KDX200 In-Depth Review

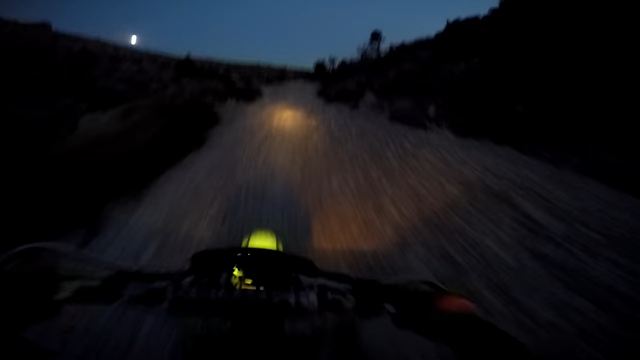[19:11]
The KDX200 comes stock with a 30 watt H6M headlight and a 10 watt tail light. The stator includes a single lighting coil to push AC to the two lights, but it doesn't have a large amount of power output, and the lights are dim unless the bike is revved a little.